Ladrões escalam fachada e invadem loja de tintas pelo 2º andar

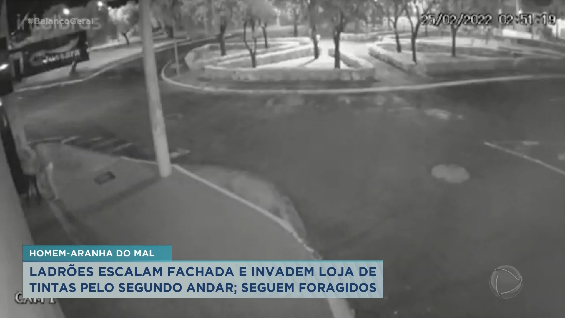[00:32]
Um ajuda o outro a escalar a parede da frente. Ele sobe, agora olha só o jeito que ficou a janela. Um deles quebrou o vidro e entrou. Essas imagens de câmeras de segurança agora já são do lado de dentro.
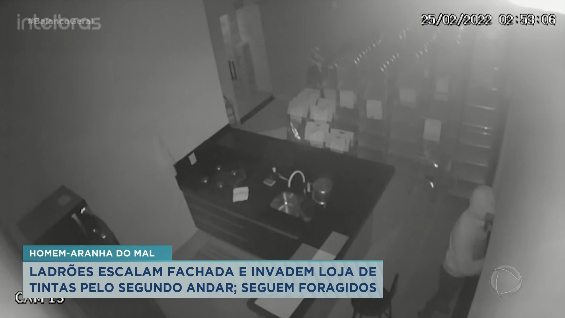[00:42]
O criminoso vasculha o local, chega a usar inclusive a lanterna do celular para iluminar. Depois ele pega um cofre pequeno, joga pela janela, o comparsa dele pega esse cofre, leva até o carro. Depois os dois fogem juntos. Essa ação aconteceu na madrugada.
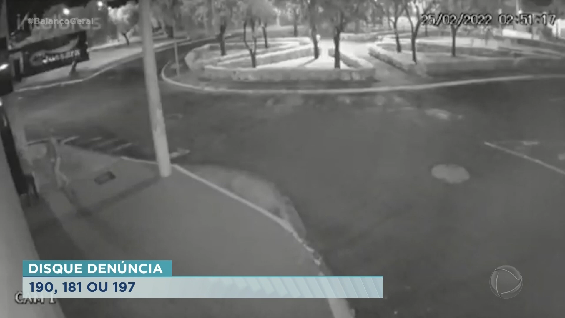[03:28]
Eles tiveram tempo para escalar, para entrar pelo segundo andar do prédio. E ali, eles conseguiram, então, invadir esse local, invadiram lá, pegaram o copo.